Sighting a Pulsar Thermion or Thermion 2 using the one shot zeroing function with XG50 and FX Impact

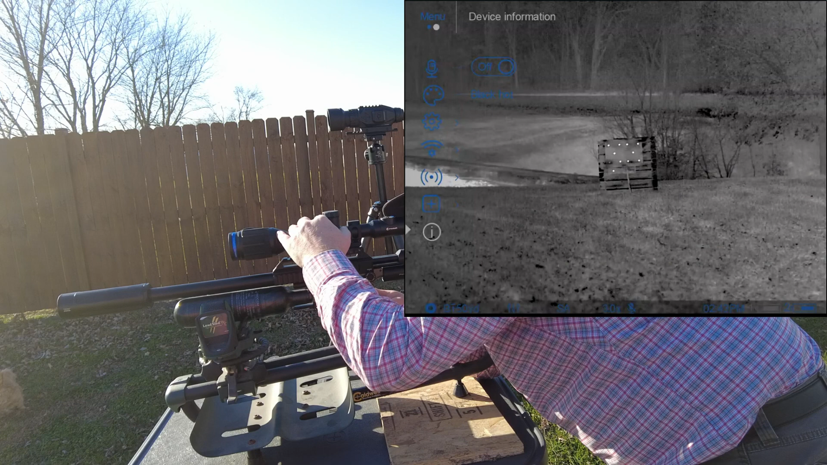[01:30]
to go into the main menu and then roll the encoder wheel to go to the subsection that I want now just so we're on the same page here if I was setting up a new application I would first go into this zeroing profile and select a new profile which I have already done here I'm going to go in B because I've got some settings up here in A already so I'm going into
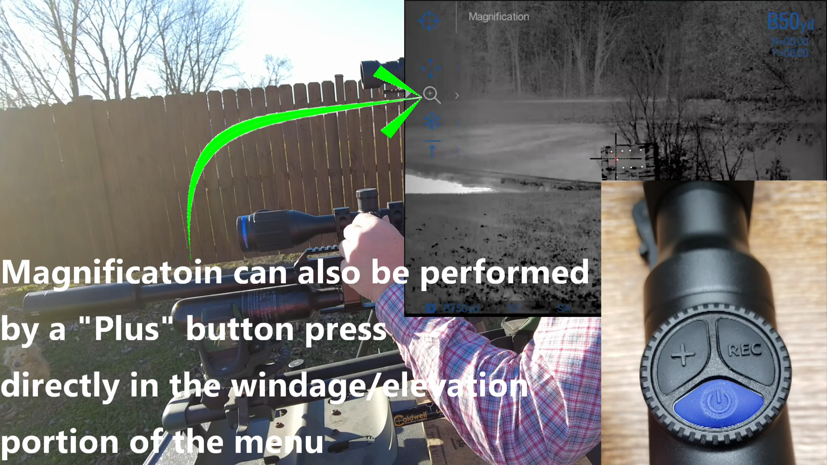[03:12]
that is the magnification below that is the freeze frame function and below that is your name distance so if you messed up that distance out there didn't want to delete it and
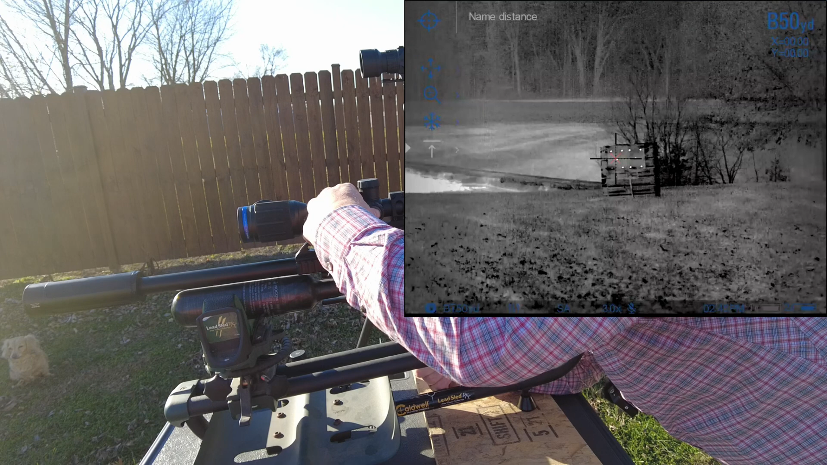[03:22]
create a new one we could have just come in here and actually changed the the name of the distance but we are liking where we got it so we're going to roll up here to the windage elevation portion of the menu and at
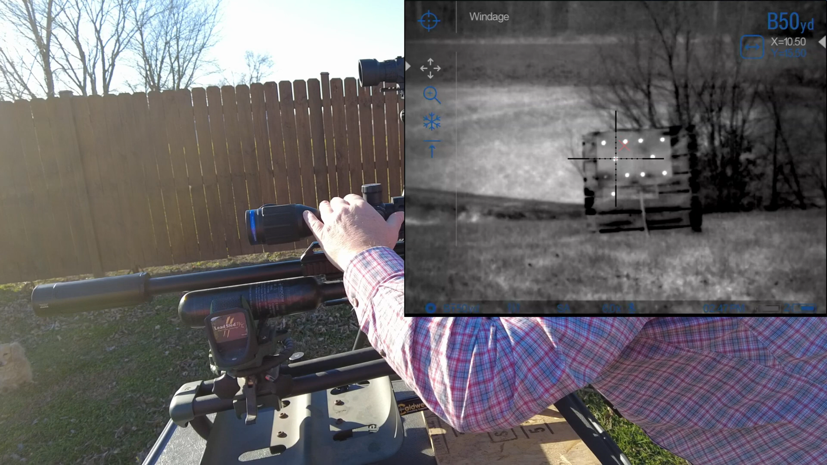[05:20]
red x setting about where that bullet impact was and so once I've determined that I'm in the right position I'm going to do a long press to move that and you
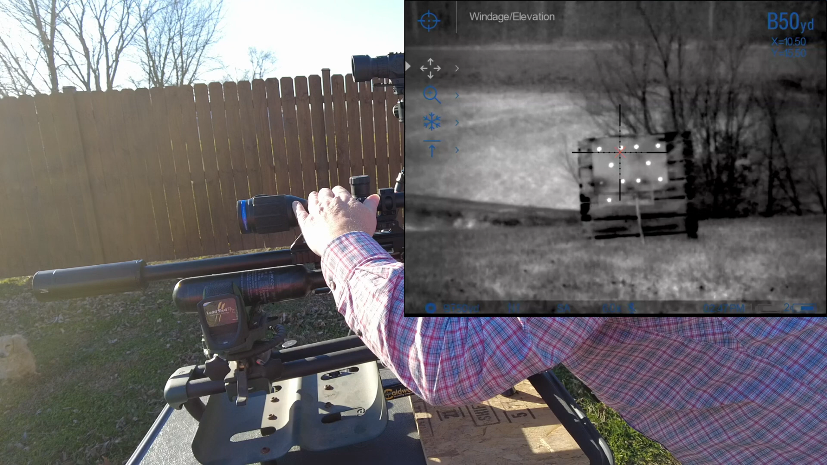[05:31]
can see now where my reticle is setting up there approximately where our bullet impact was
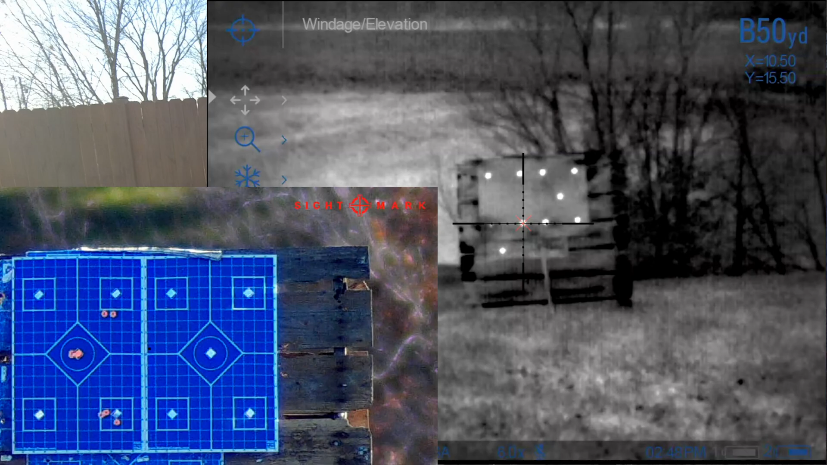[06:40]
okay I'm going to jump over here I've got this little uh sight mark wreath set up
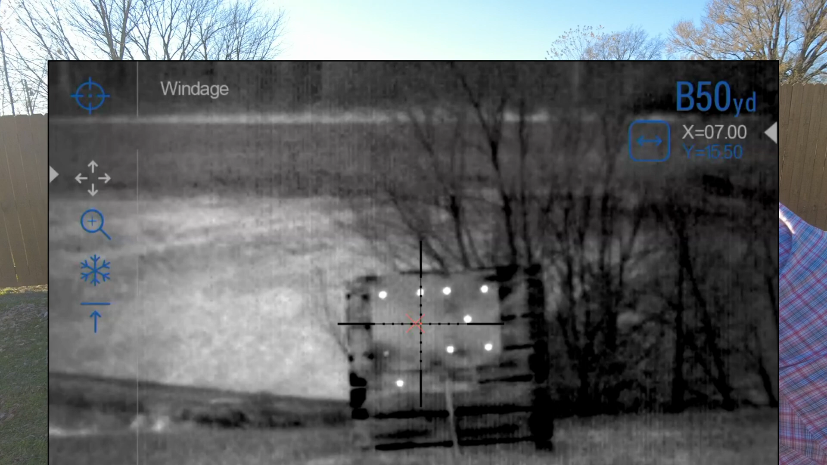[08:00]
so I'm going to move four clicks so I should bring this down by four so that's going to put me down at 650 right there so I'm going to do a long press to accept that